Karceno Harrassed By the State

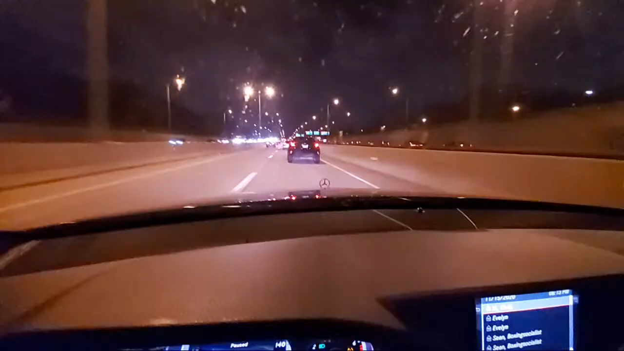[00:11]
Where'd he at now? They brought everybody out for your boy Sino.
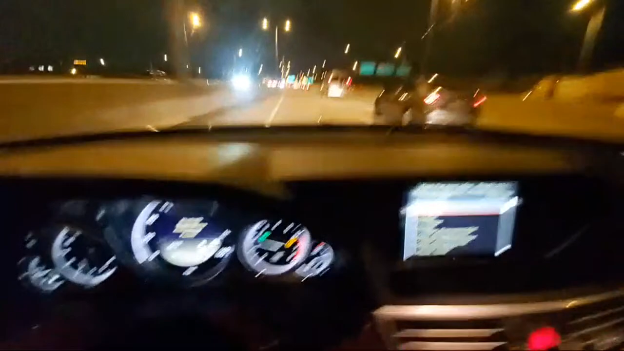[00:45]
Oh, there they go. I'm trying to catch up to them. Now they're dipping off. Yeah, go back to Rockford. Go take 90 to O'Hare. There they go. Two trucks. There they go. Yeah, running out of here to state.
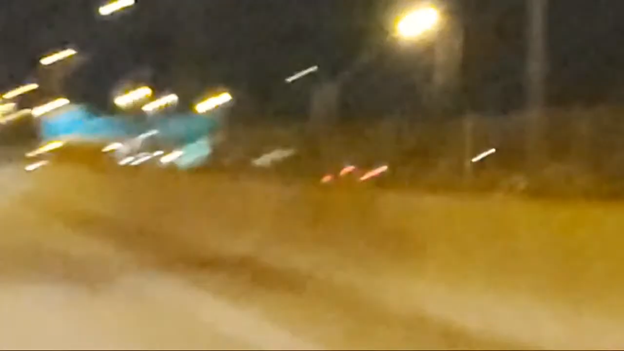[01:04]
You and your homeboy.
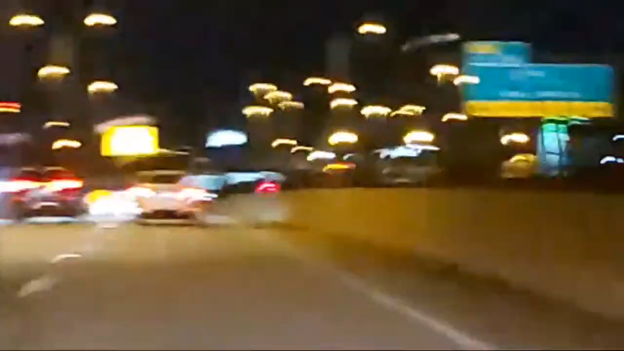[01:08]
You and your homeboy. There they go. Yeah.